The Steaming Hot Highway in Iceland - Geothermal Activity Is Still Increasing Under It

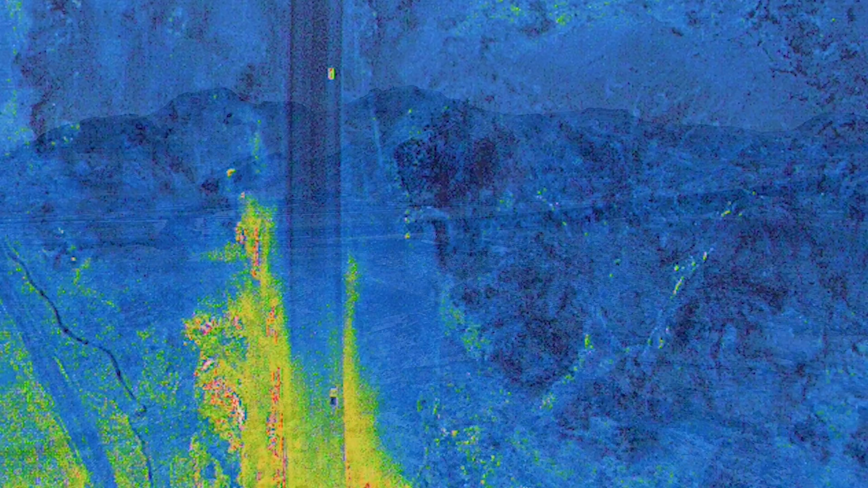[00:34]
And on the left side of the frame we have a known geothermal area and it has been
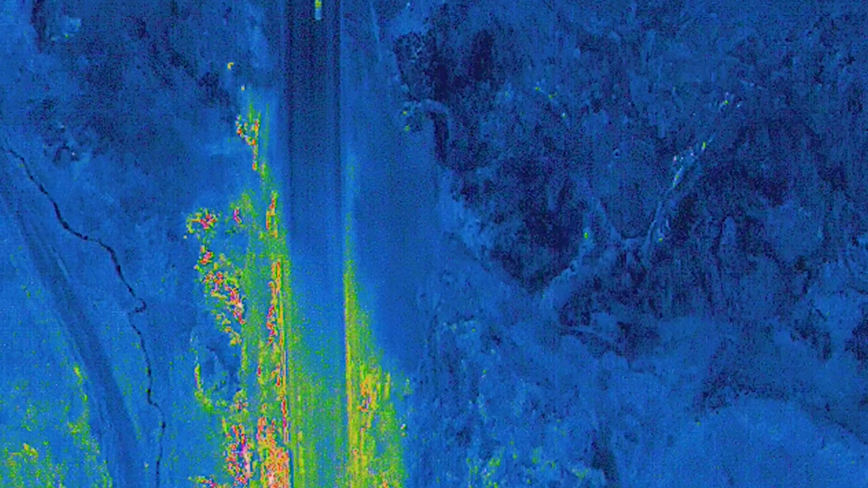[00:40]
expanding under the road and even further south and if the road embankment wasn't so thick there the heat would have ruined the road already but it does however have a special road cooling system.
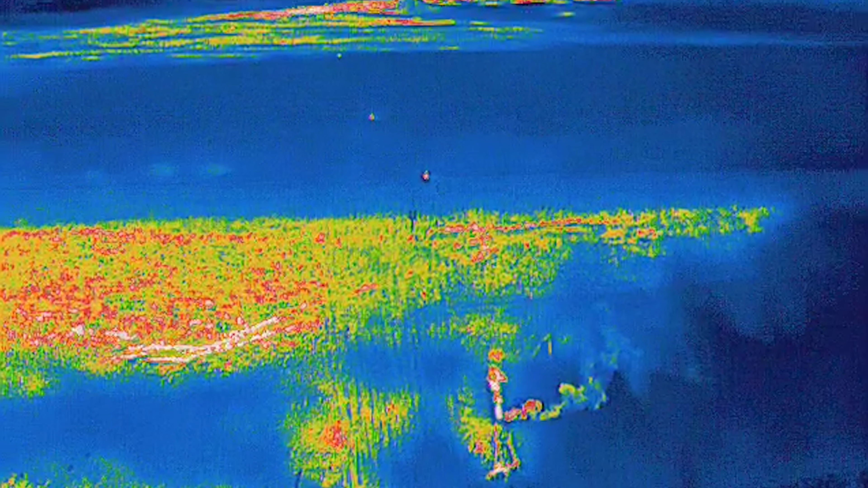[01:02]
venting out some of the steam and cooling the road and that has actually worked just fine. If not, the road surface would be way hotter than it is now.
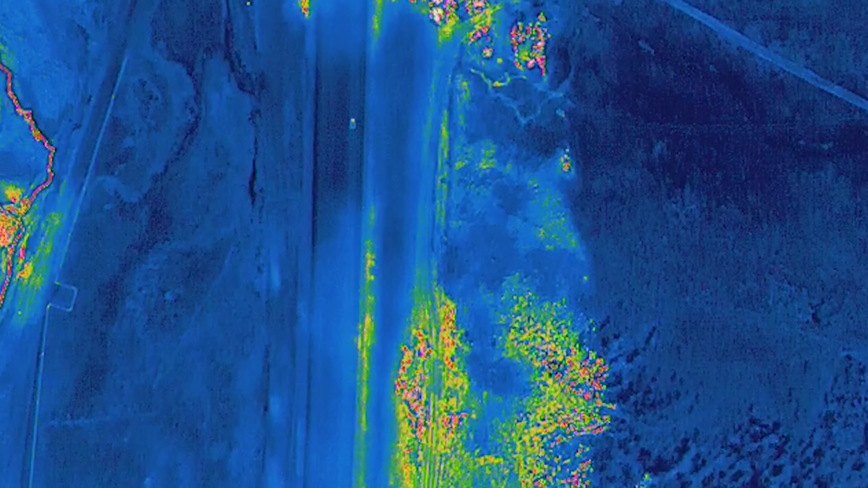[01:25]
the conditions were not as good as now and I was looking for more accuracy.
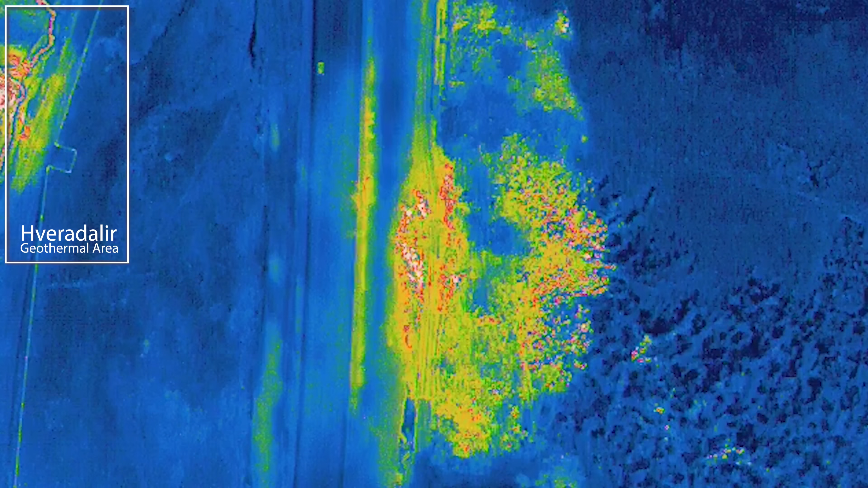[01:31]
So what I was aiming at now was a wider shot, shot from higher up. So this is a good angle to compare and the cold made all the heat
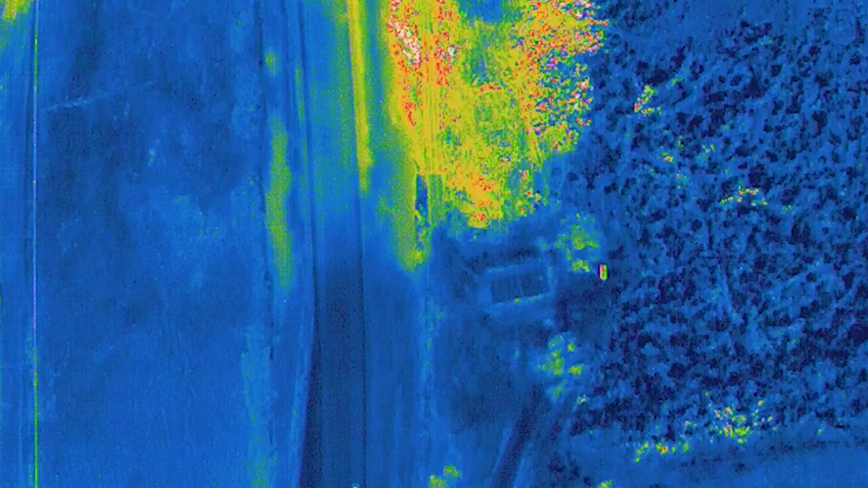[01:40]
spots pop out big time leaving me with a fairly good idea about the big picture and the surprise of the day was this part of the road. It was just so much going on there, way more than I've seen before.
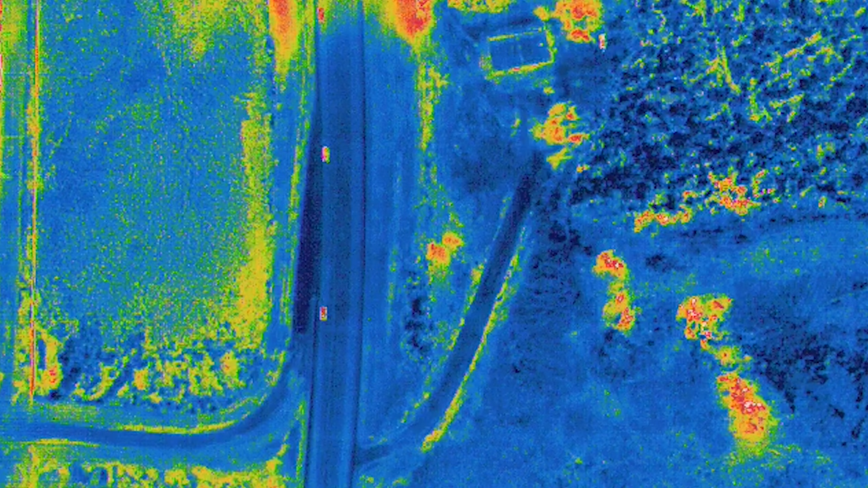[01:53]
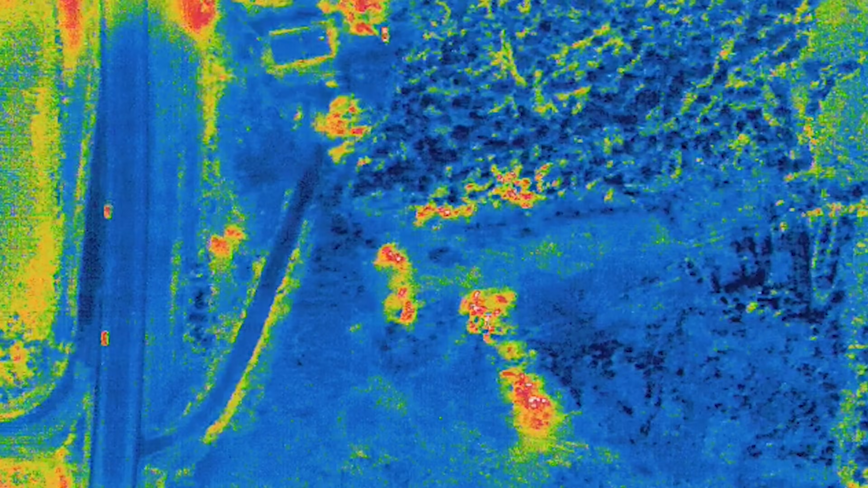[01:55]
And I actually mentioned this little fracture in my last update that runs under
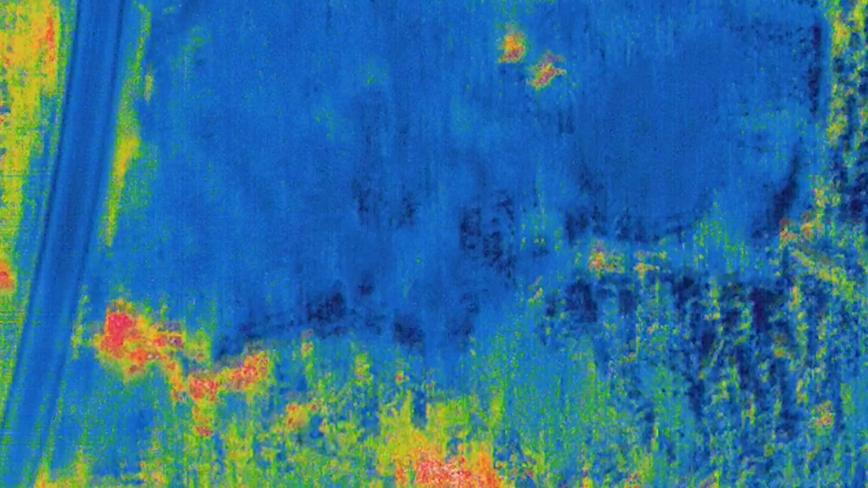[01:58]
the road but this time I was detecting spots just all over the place there. So it's way more going on south of the road than I expected. But those results might have something to do with the extra good conditions but I am at
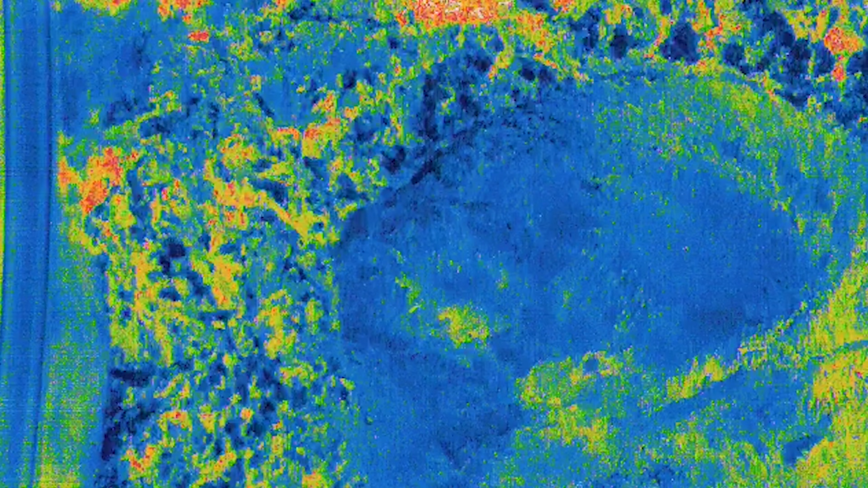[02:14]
least now interpreting this as increased ground temperature.